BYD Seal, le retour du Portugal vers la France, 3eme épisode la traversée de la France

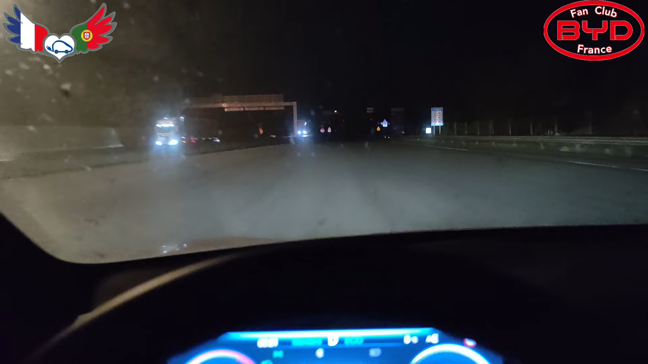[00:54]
Donc les premiers panneaux se trouvent ici.
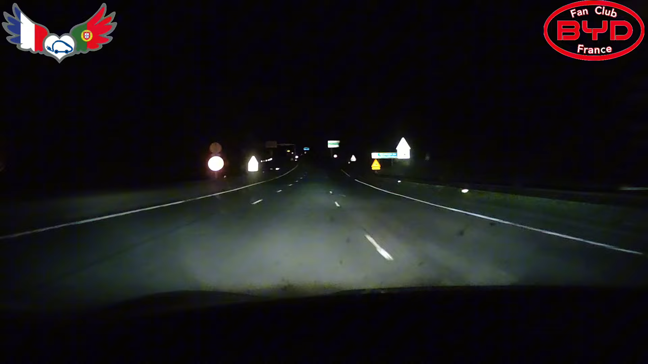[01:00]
Bienvenue département des Pyrénées Atlantique. Nous voilà à 3h21 du matin.
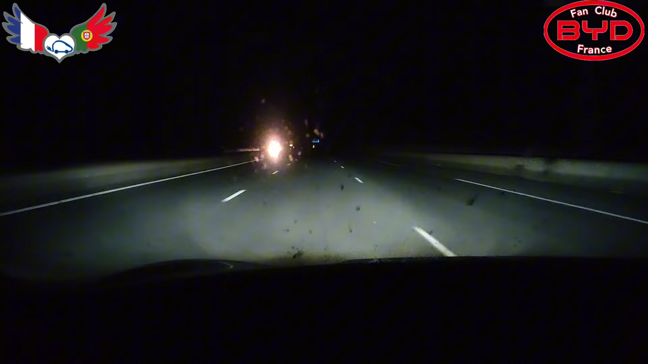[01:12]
Saint-Jean-de-Luz. Première sortie. Voilà, ça ne se présente pas trop mal. Allez, on continue le périple. Il nous reste 41% pour 217 km.
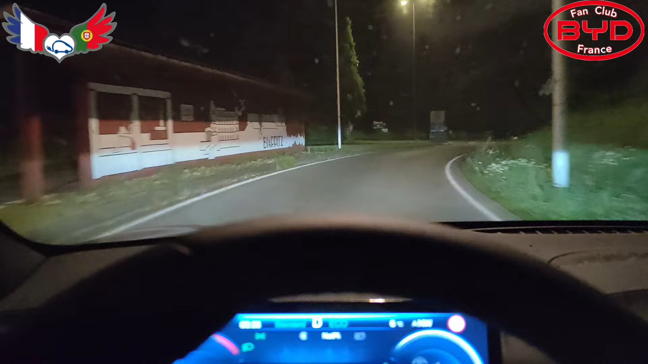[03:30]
Alors peut-être que... Prendre légèrement à droite sur boulevard Marcel Dassault, D810. Alors peut-être que certains d'entre vous vous reconnaissez un petit peu le coin. Continuer sur D810 pendant 2 km. Et on va nous continuer le périple. Alors R de la Benne, est-ce que c'est là ? Normalement, oui, ça va être ici.
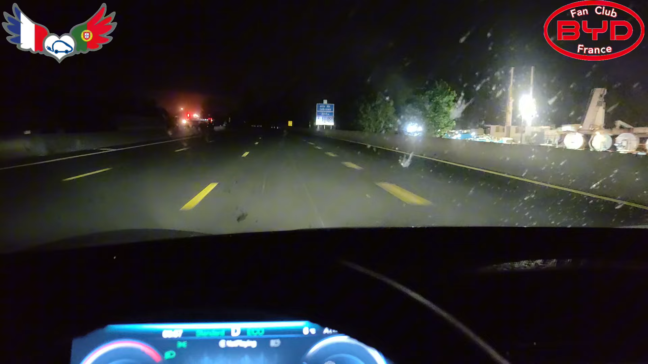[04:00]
On a la déviation qui s'est arrêtée vraiment, où je dois me charger. Non, c'est pas là. Avec leur trait au sol. Et comme il y avait une flèche. Ah là là. Bon, de toute manière, il n'y a personne derrière moi. Voilà, c'est ici. Donc on va aller charger. Il nous reste 29%.
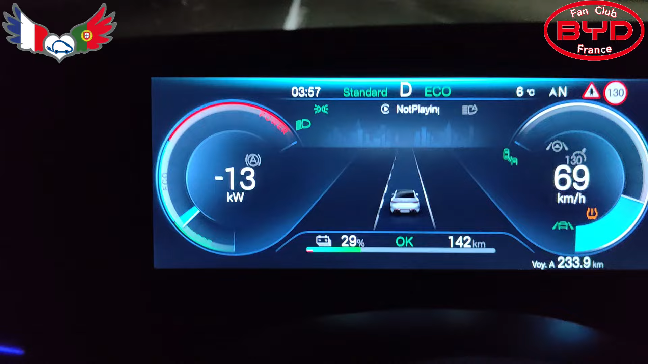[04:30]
Donc on va faire à peu près 142 km. On a fait 233 km. Donc en gros, les 300 km étaient réalisables.
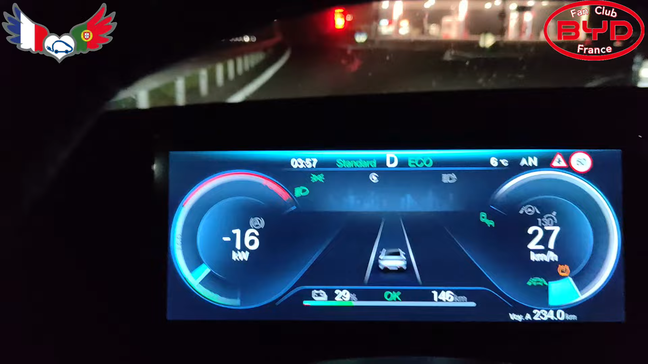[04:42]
Alors l'air pour charger. Où est-ce que... Électricité, je ne vois pas. Et pourtant, c'est bien par ici que je dois charger.